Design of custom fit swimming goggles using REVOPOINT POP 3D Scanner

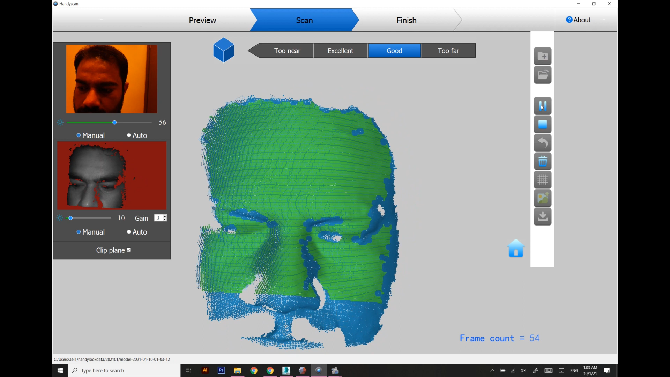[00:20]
on this face we are going to design something which is a customized swimming
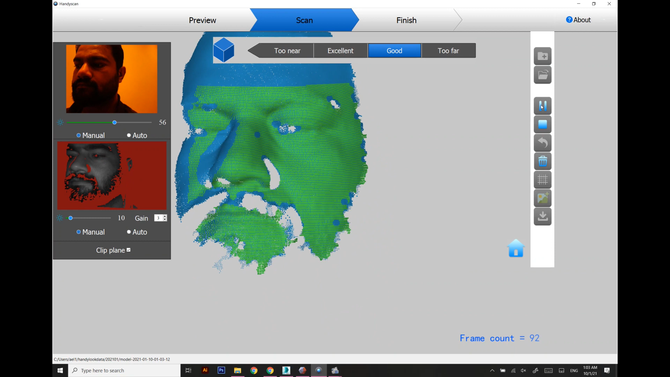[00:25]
goggle using the natural curves obtained
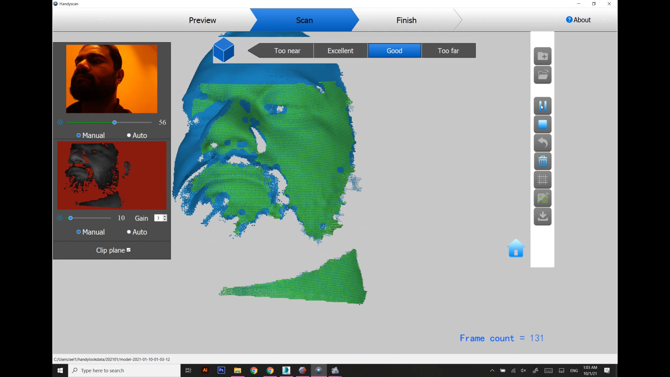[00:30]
from the scanner scanning will take a little bit longer part because i need to scan it from every angle i believe
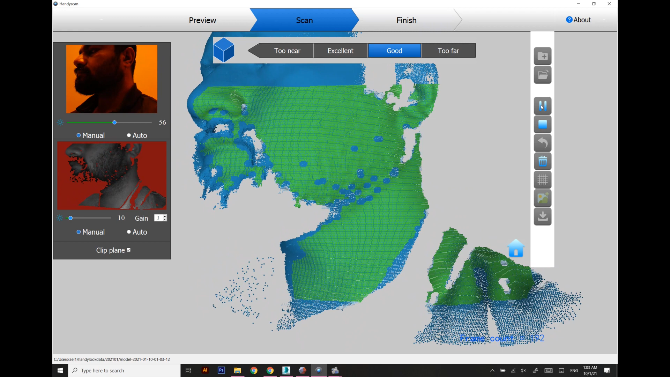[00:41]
right now it is not capturing the beard and mustache area
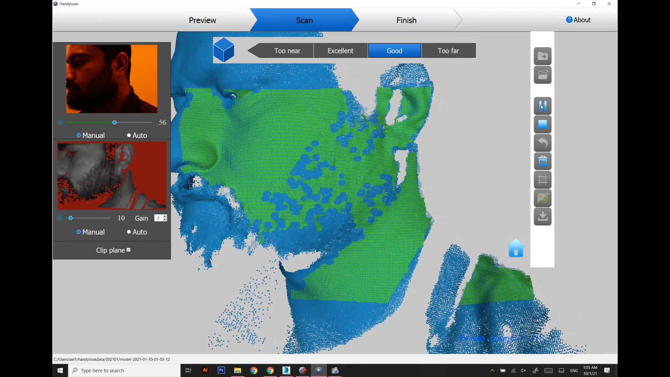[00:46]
because that is a little bit black and that is the most
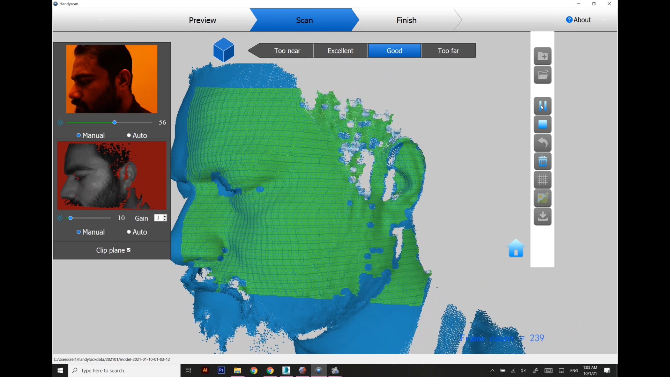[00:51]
common problem for all of the scanners available available in the market that
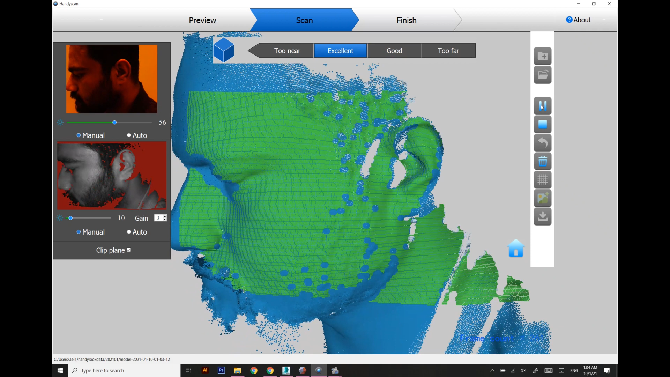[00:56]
they have a problem in scanning blacks but right now we are going to scan
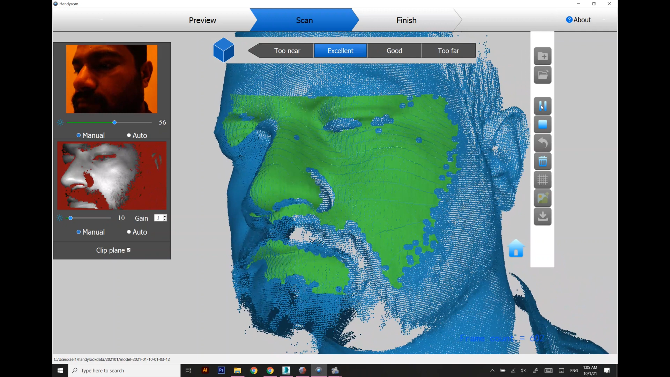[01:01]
the whole face each and every details starting from the eyes and stuff so now the scanning has been complete and now we are going to
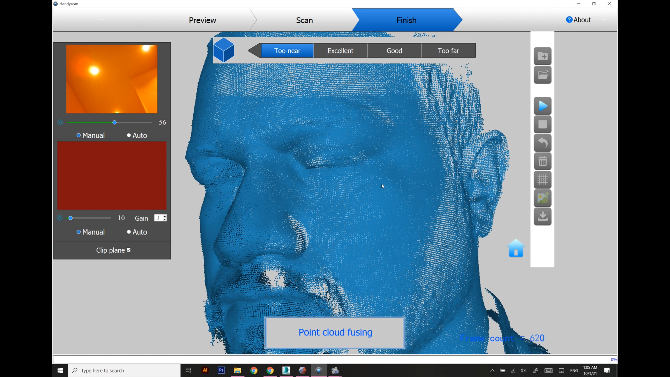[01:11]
convert it into a mesh this will take a little bit longer time so i have skipped the video as you can see over here the beard area and the
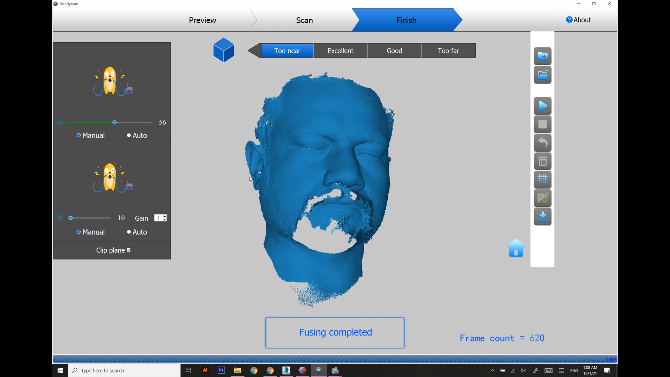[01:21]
mustache area is empty but right now we are not going to need it so i'm just converting
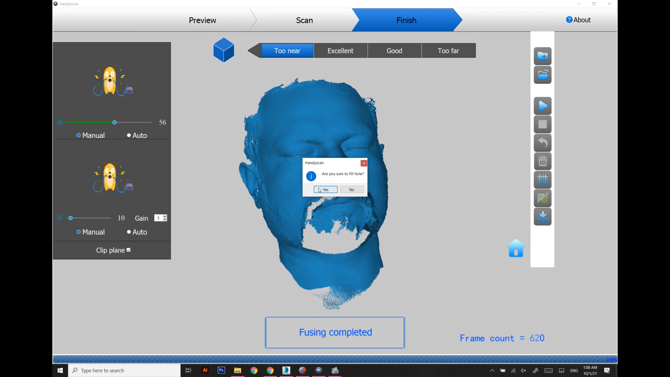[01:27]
it into uh the proper mesh i think so it's uh right now it's looking quite good it's looking fine for me
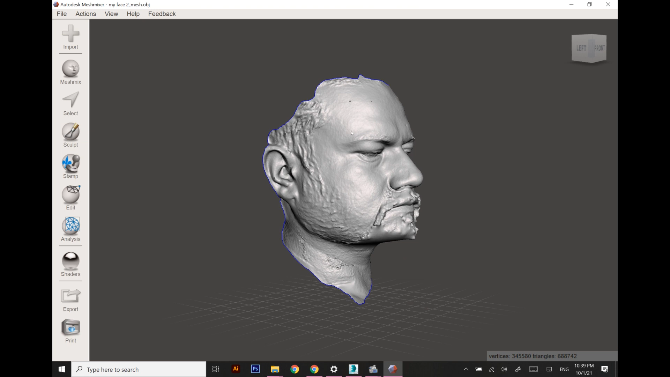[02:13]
imported this model into mesh mixer which is a 3 uh 3d uh software
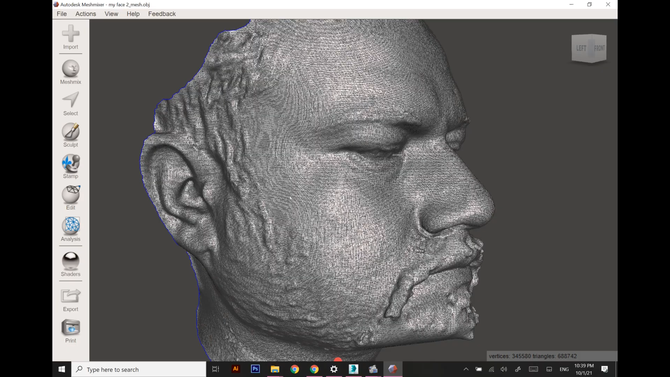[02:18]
and it is uh freely available on autodesk website as you can see over here
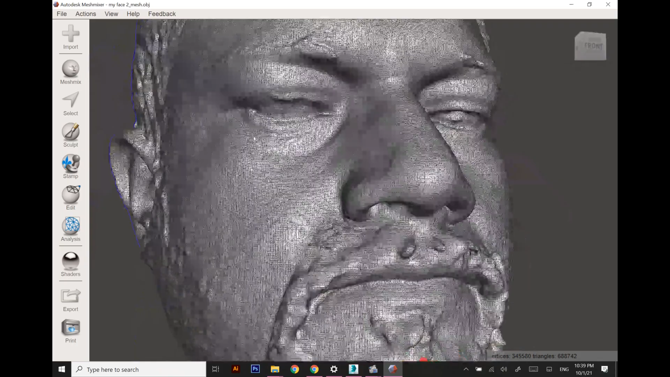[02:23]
our scanner actually captured a lot of detailed area uh
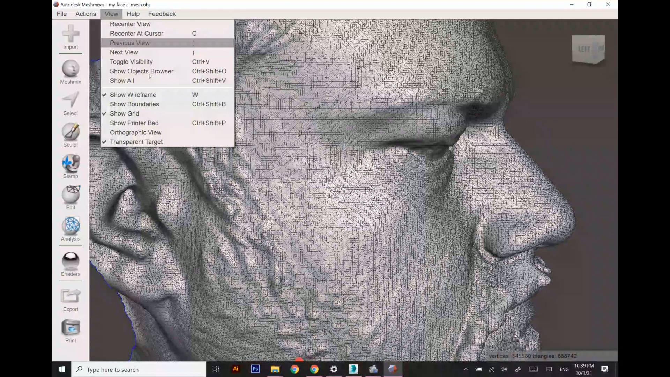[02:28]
around the eyes and nose part which is the required area right now but it is quite uh distorted so i just need to smoothen it out so i'm using the
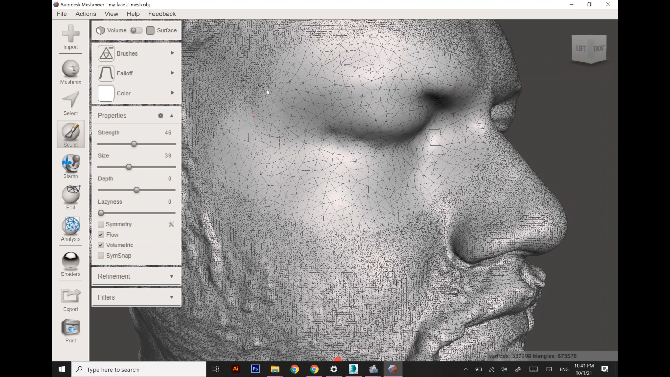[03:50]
we need right now actually the designing part is majorly concerned about the polygonal modeling so we just want to make sure that our polygons are
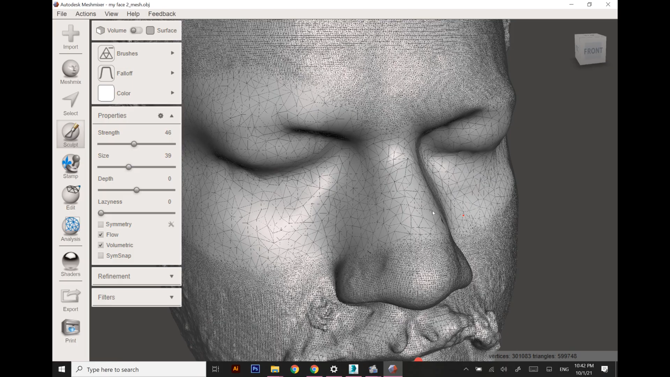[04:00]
quite good in size and so it's so that it will take less memory while designing so i'm going to transform the scanned area into the bigger polygons while preserving the shape
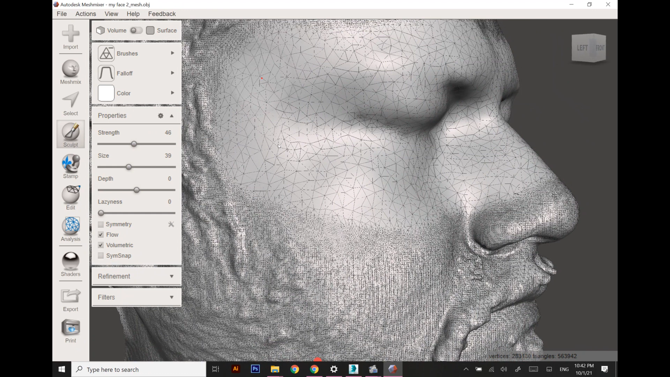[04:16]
now i think so that polygons are looking good
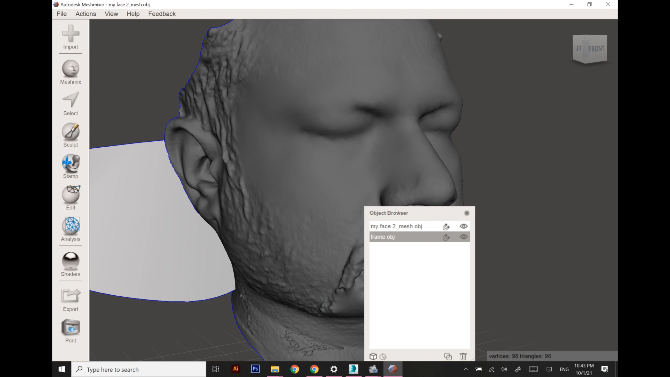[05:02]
so i'm going to adjust that particular frame on my face right now as you can see over
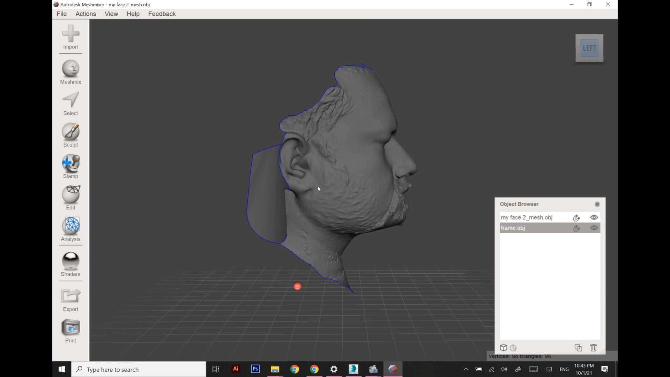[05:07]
here the glass the design glasses are too big so i'm going to scale it down according to the shape of my face